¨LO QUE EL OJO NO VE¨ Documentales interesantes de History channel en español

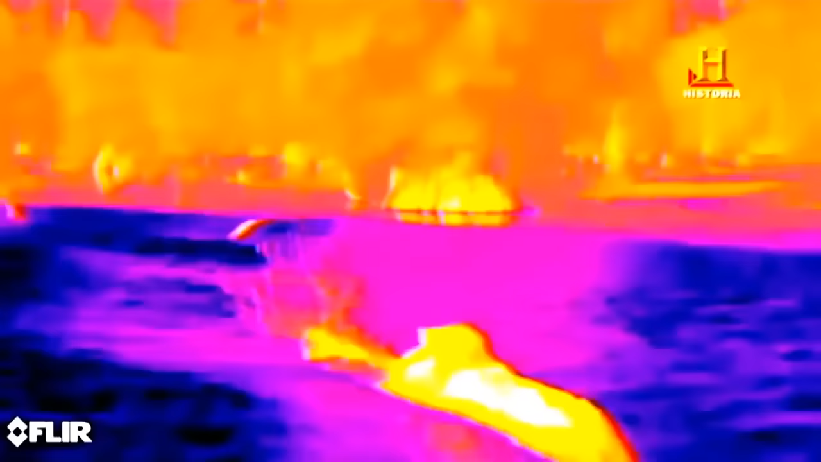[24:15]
Oh, vaya. Está absorbiendo toda esa energía calorífica.
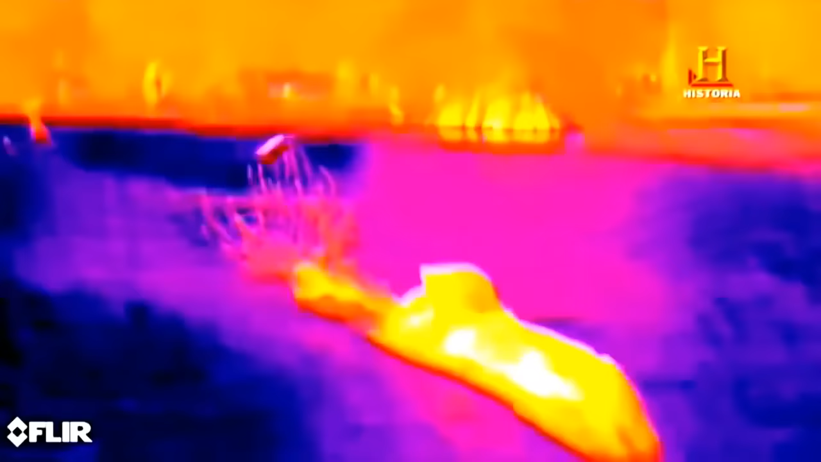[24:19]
Está regulando su temperatura corporal. Es muy eficaz para captar el calor.
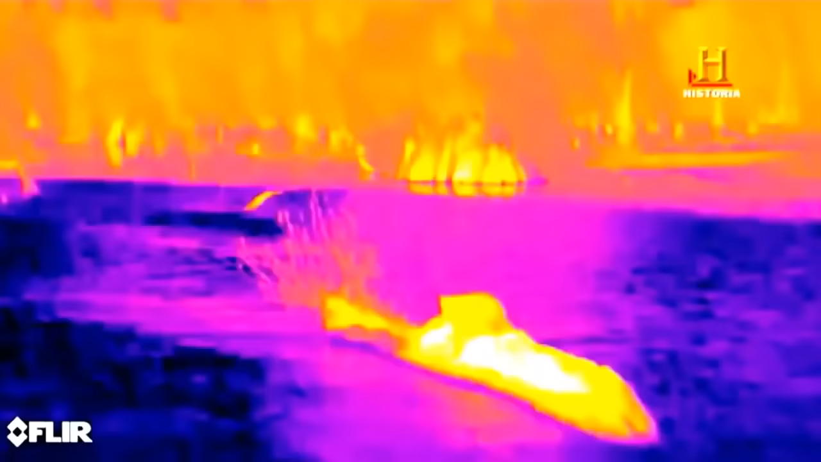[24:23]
Extremadamente eficaz.
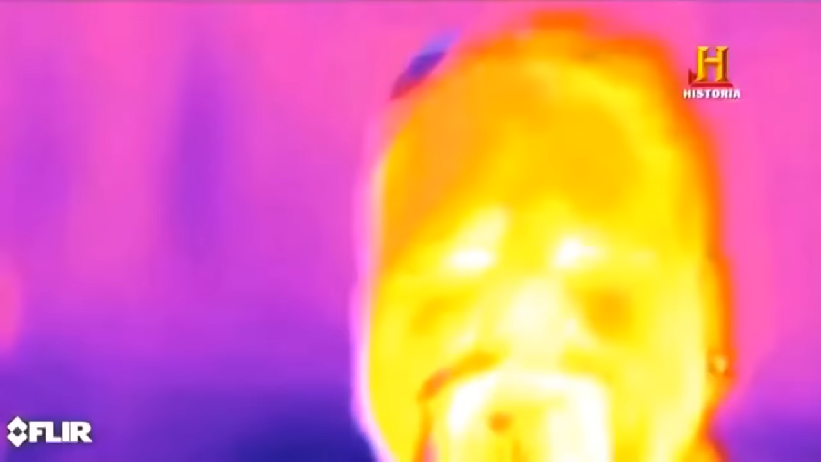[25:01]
Cuando respiras puedo ver las líneas de calor.
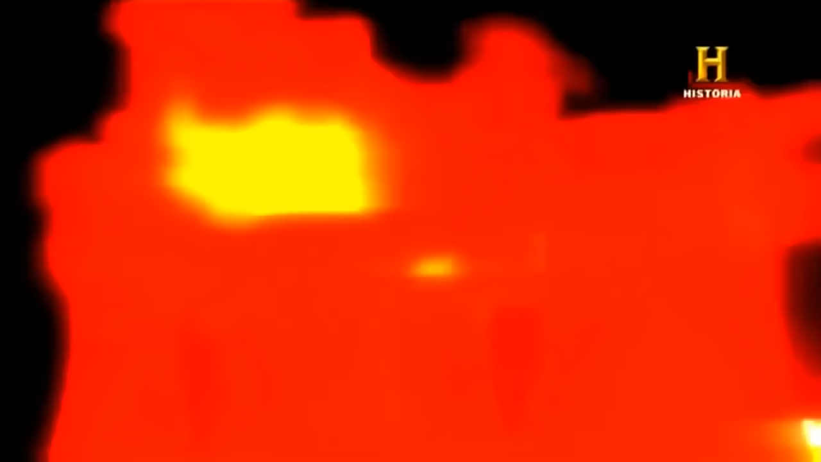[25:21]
Los ingenieros utilizan los infrarrojos para monitorizar el
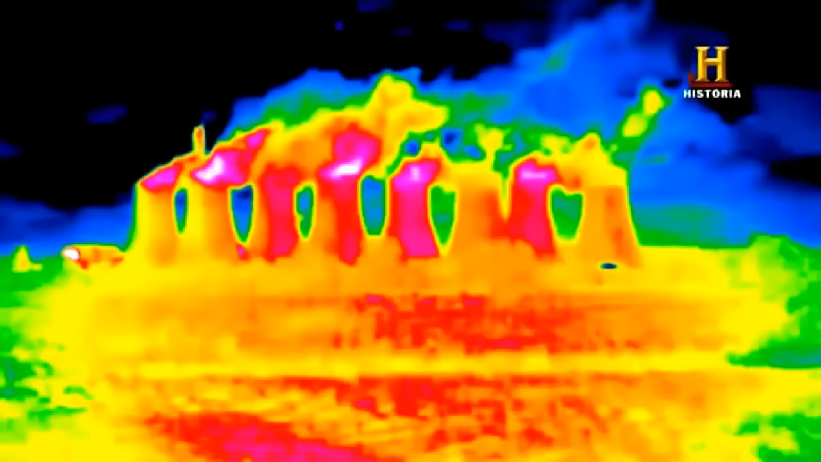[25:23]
intenso calor que desprenden las torres de refrigeración
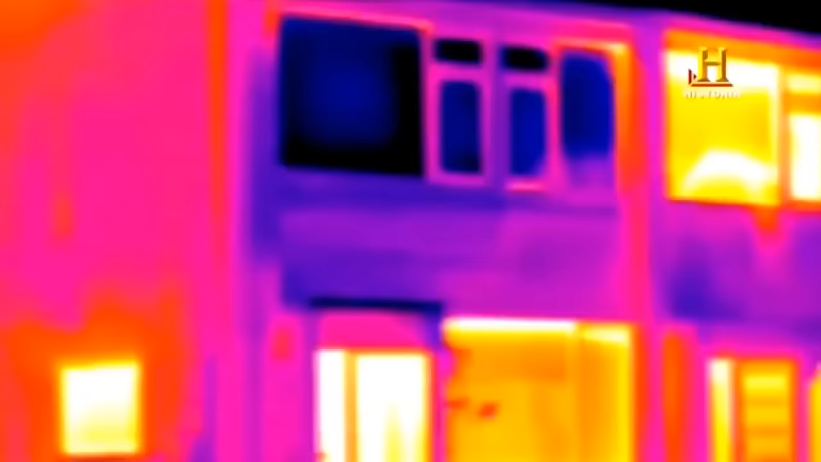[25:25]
o la pérdida de calor que sufre una casa cualquiera.
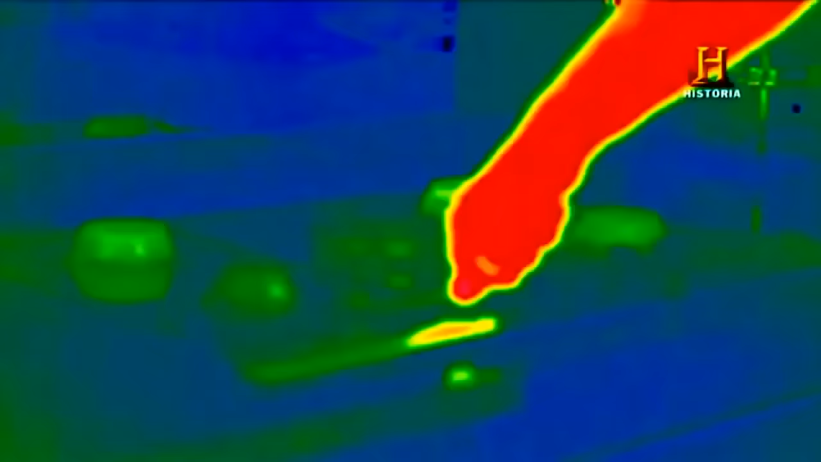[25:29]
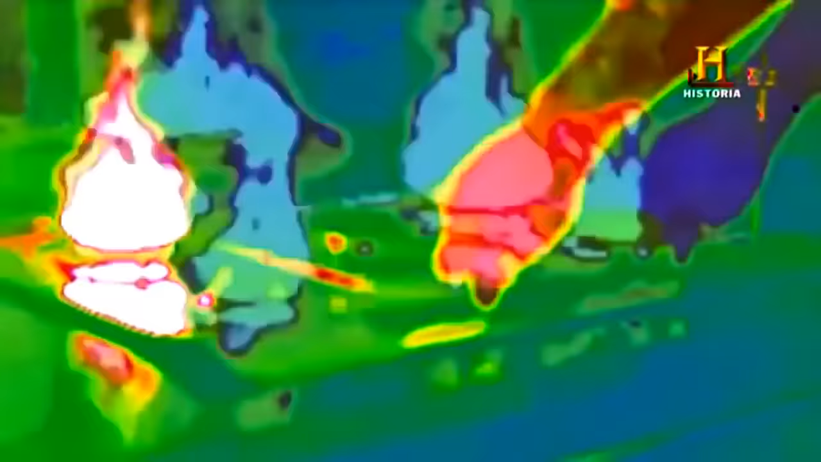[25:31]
Los infrarrojos nos muestran incluso la realidad invisible de lo que ocurre cuando encendemos el
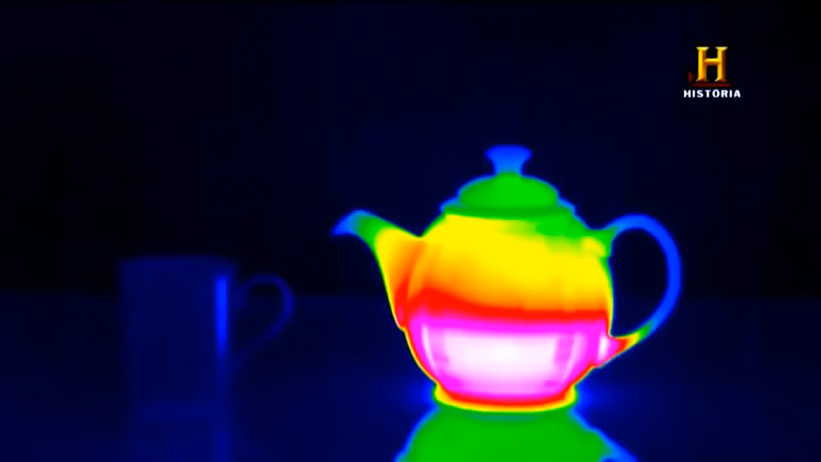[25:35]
fuego de una cocina
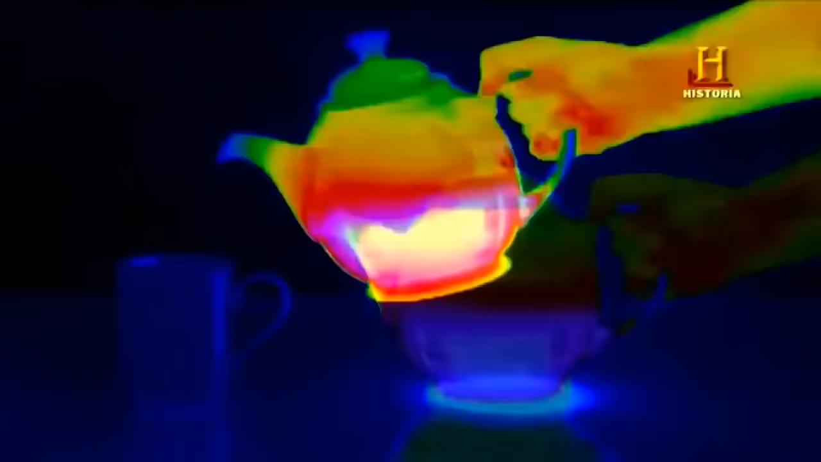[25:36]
o nos
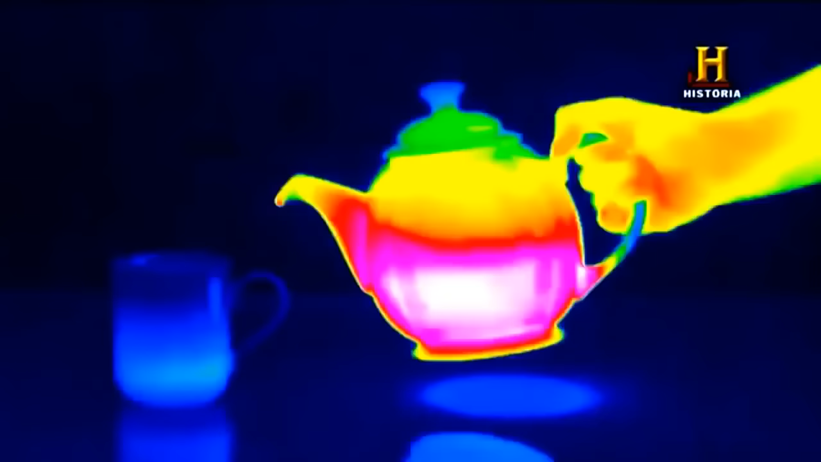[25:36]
permite ver cómo el calor del agua hirviendo se extiende por una taza.
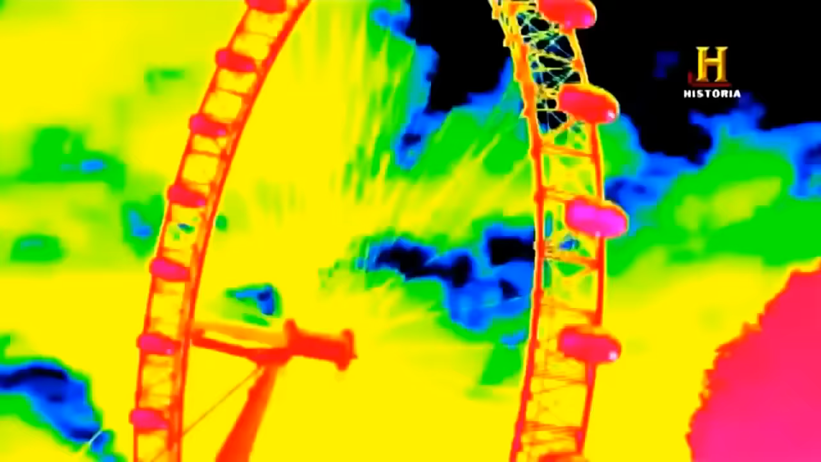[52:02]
Las cámaras de infrarrojos tradicionales también nos permiten visualizar el calor invisible.
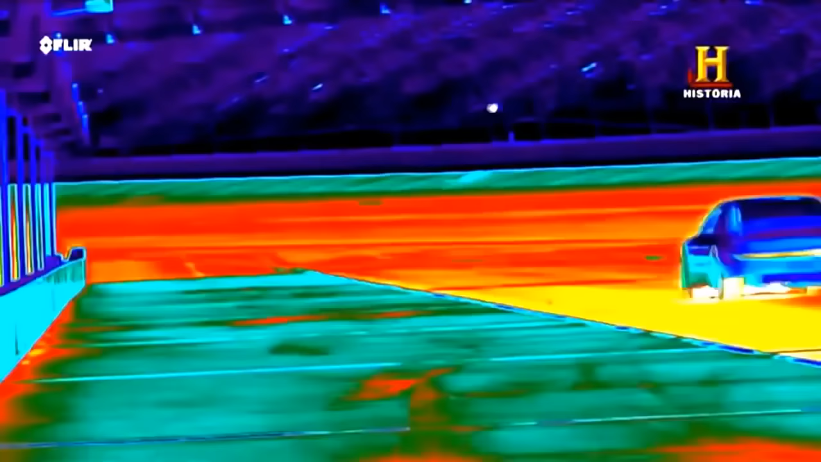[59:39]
La propia pista resplandece debido al calor de los neumáticos en claro contraste con el azul frío de las gradas
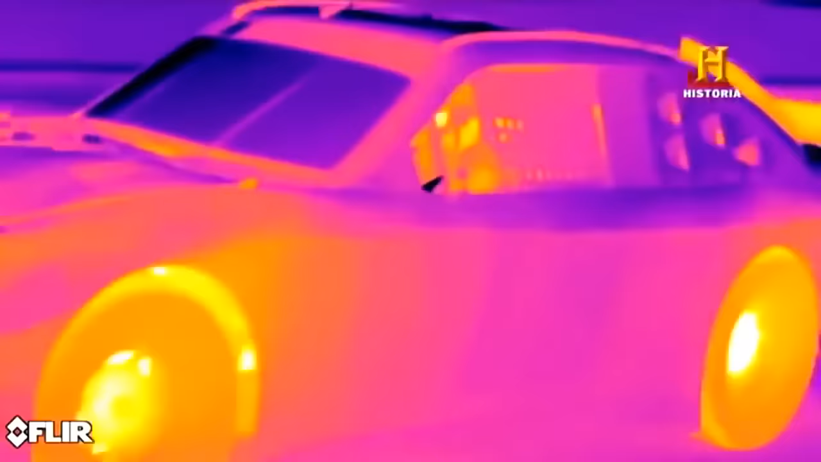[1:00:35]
Son los infrarrojos de tus neumáticos después de salir de la pista Estamos viendo la firma térmica de los neumáticos
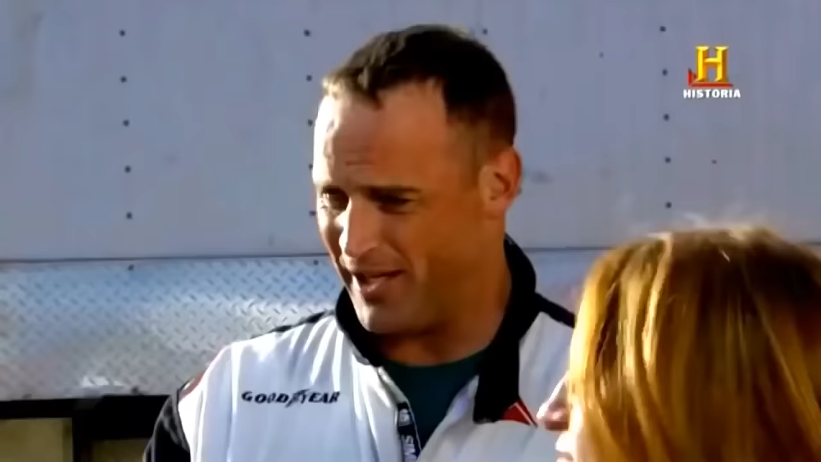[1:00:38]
Exacto Este es el neumático que está más caliente
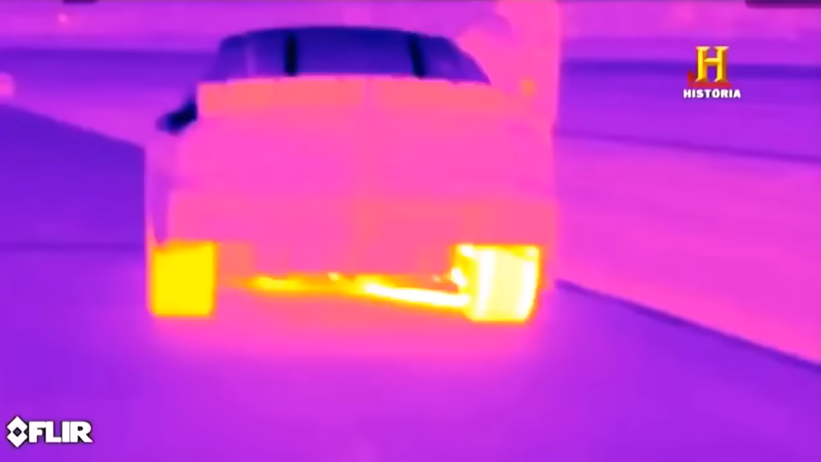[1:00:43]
Sí Es mi neumático trasero ¿Qué significa eso?